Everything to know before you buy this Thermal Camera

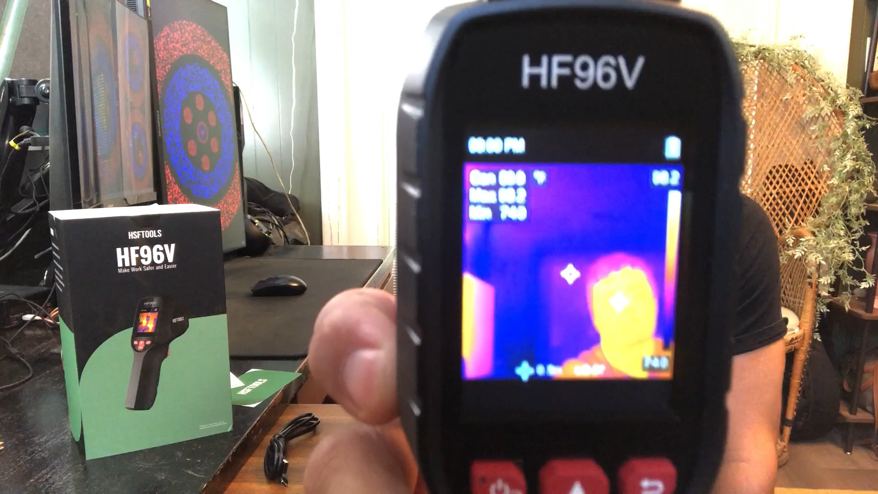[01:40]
It records the temperatures, things like that. These other ones here, one's your thermal camera, and one's a regular camera. On this model here, you can click up through,
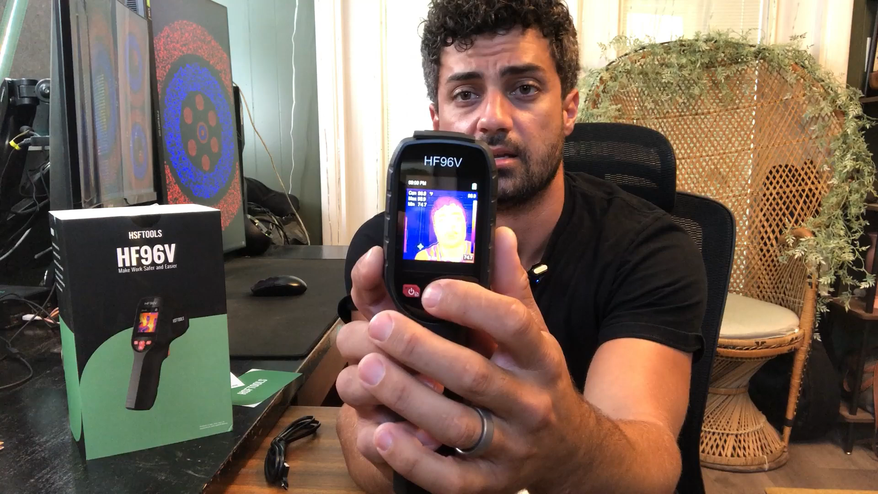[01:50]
and you're going to see it has the regular camera view, so that's the thermal only view,
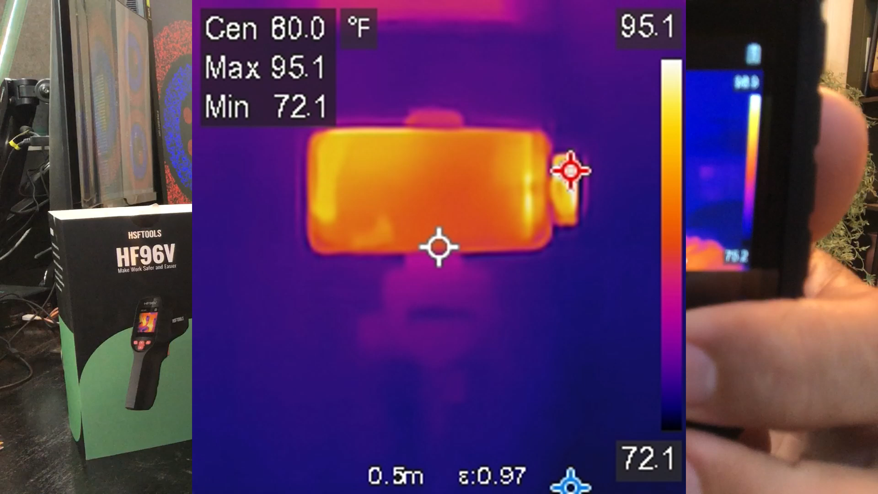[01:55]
On screen: spot 80.0°F
and then this would be the thermal and camera combined. Gives you a little more detail.
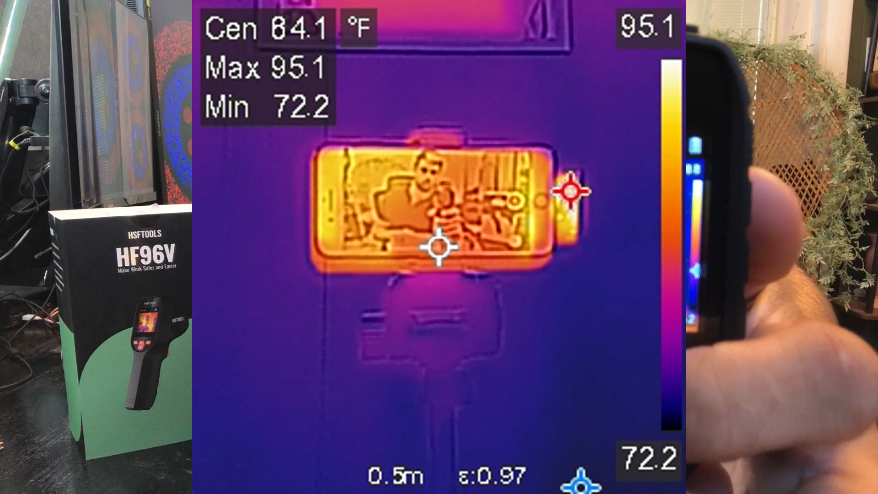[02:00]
If you click down on this arrow here, you can go through some of the color options. If you want to use a different color palette for the thermal camera, whatever suits you best, and then over here, this is just your back button.
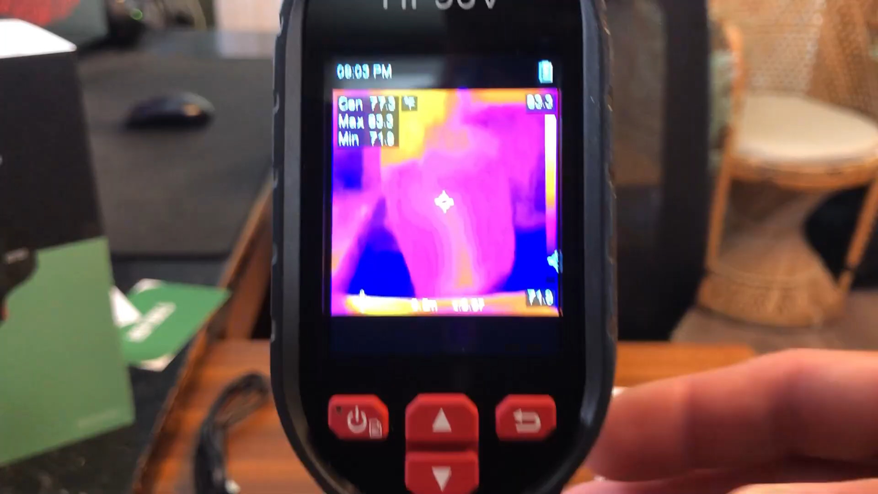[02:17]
This power button also works as like a menu and select button, and this thing does have a lot of settings on it, but they make it really easy to use.
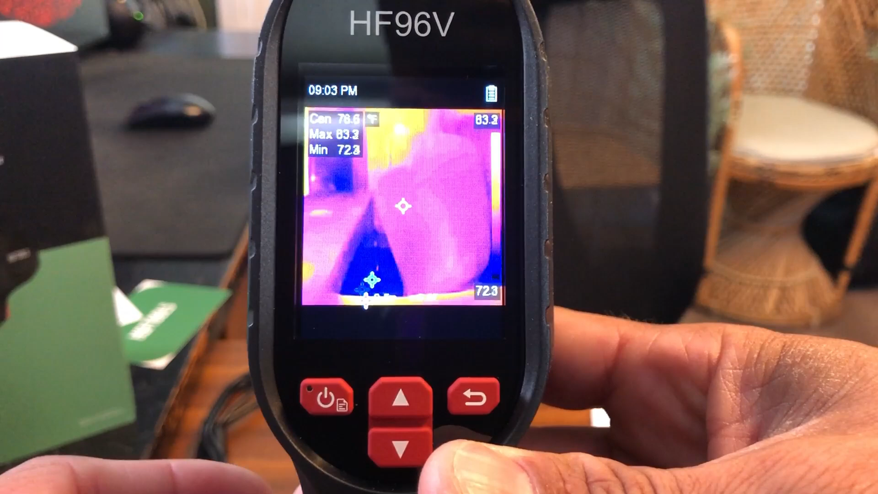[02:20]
You just click on this to go into your menu. You can change the miss activity.
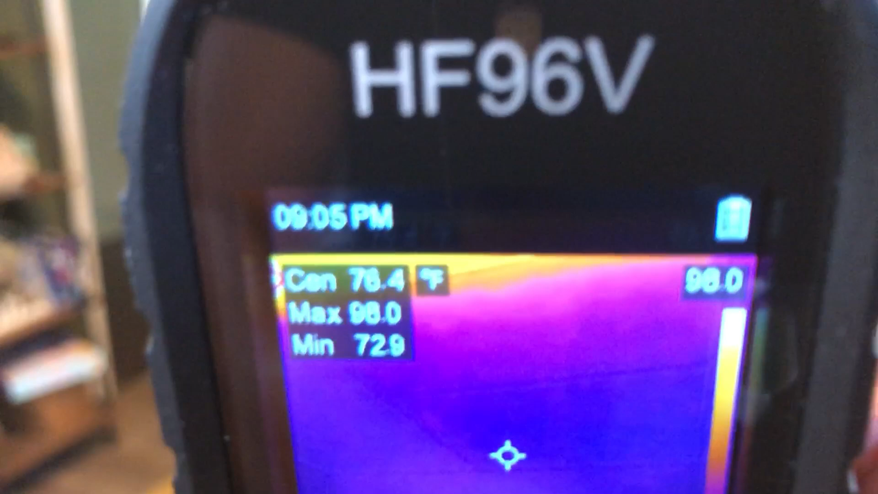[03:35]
On screen: min 72.9°F
If we look around the room here, you can see, so it's auto adjusting the temperature up here. There's the light. Obviously that's throwing some heat.
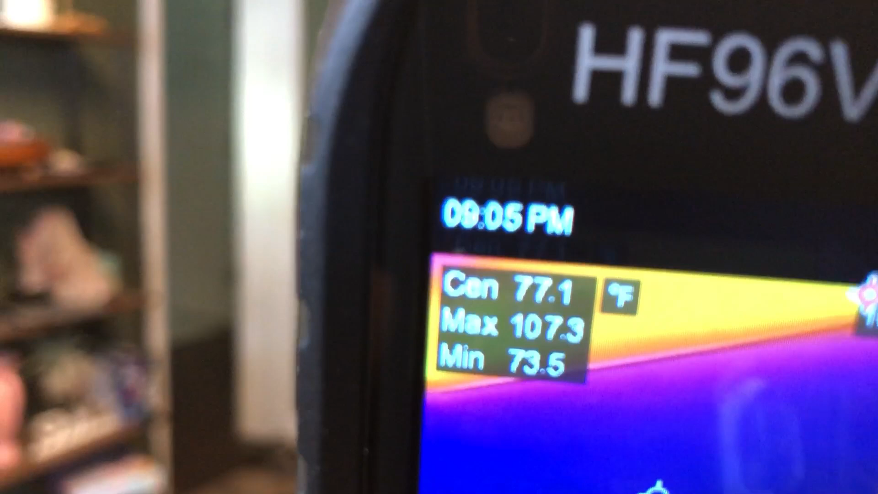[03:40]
On screen: spot 77.1°F, max 107.3°F, min 73.5°F
If you look over towards this exterior door, some LEDs hanging above it, you can see the heat coming in from outside there.
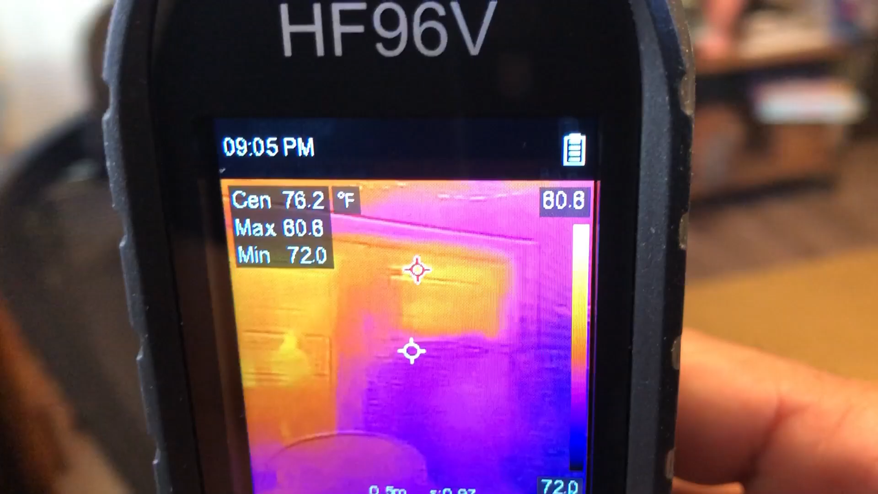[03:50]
On screen: min 72.0°F
Down here, I have my pet rabbit on the floor there.
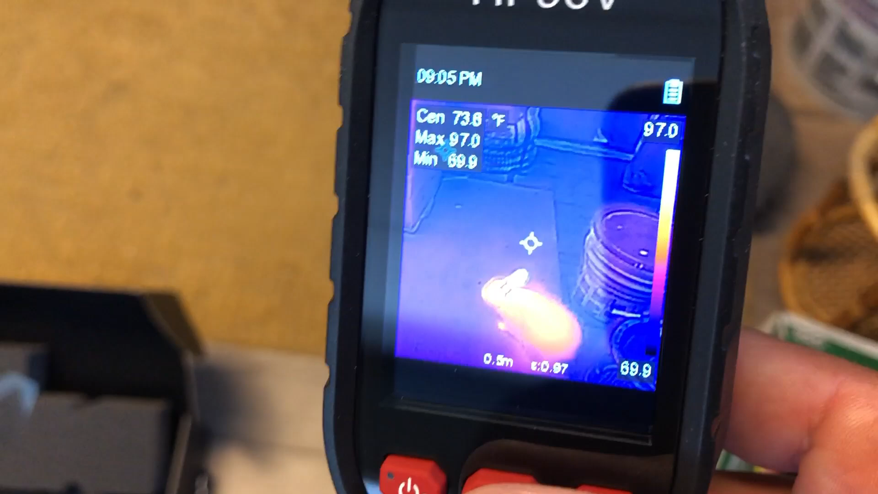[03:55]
On screen: spot 73.8°F
You can see Roger the rabbit's throwing a little heat there as well.
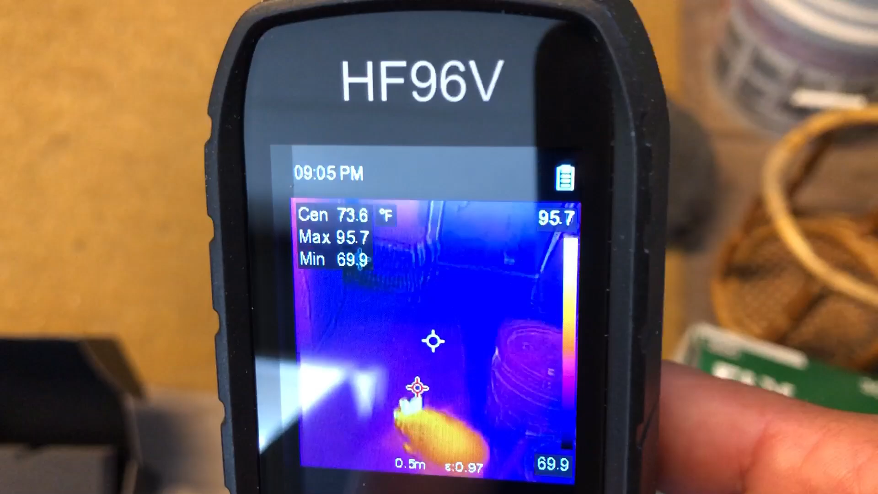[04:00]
On screen: max 95.7°F, min 69.9°F
It's obviously working really well. If I look out in my kitchen, you can see that nice bright light way out there.
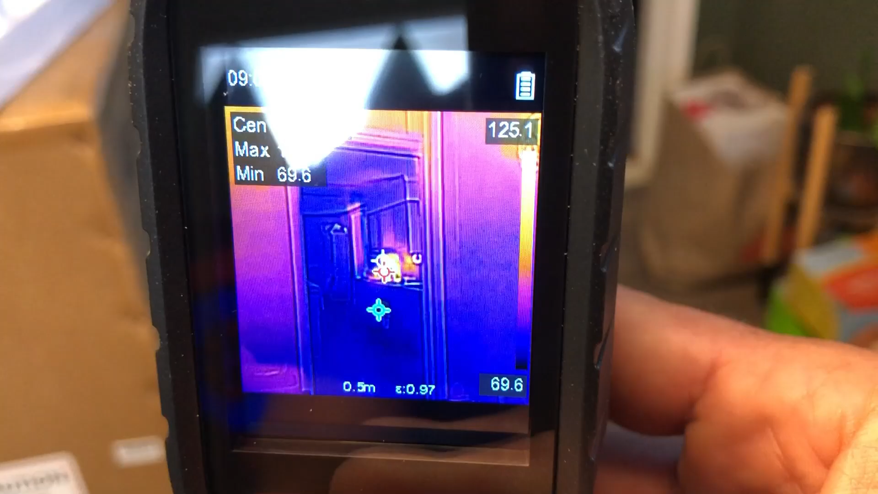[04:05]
That is my coffee pot. So obviously it's picking up all that heat.
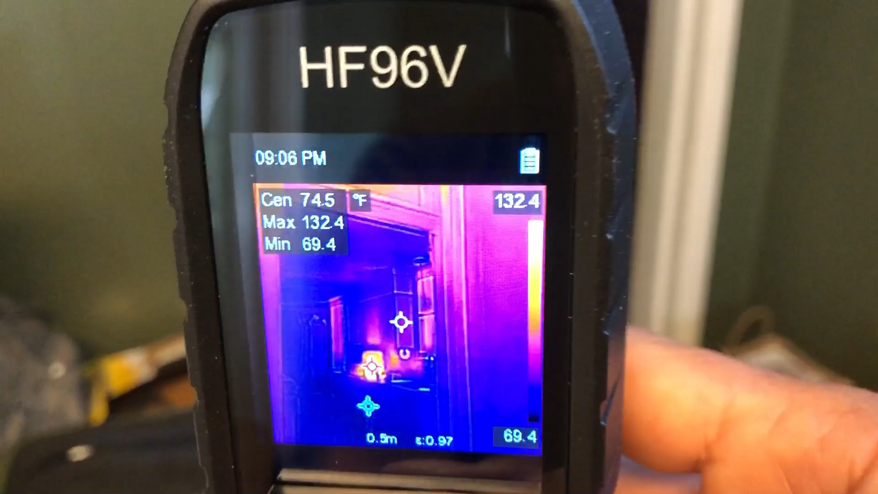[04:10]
On screen: spot 74.5°F, max 132.4°F, min 69.4°F
That's a good 20 feet away. We walk over here to that.
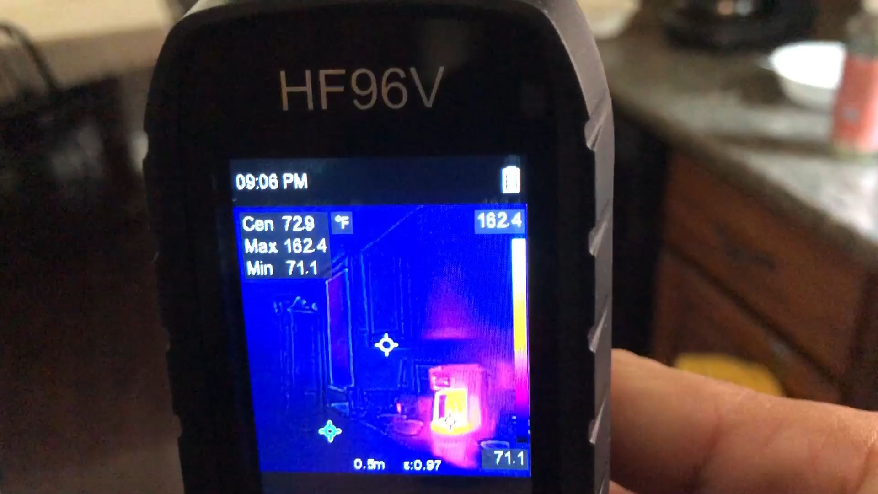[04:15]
On screen: max 162.4°F, min 71.1°F
Oh yeah, that thing is hot.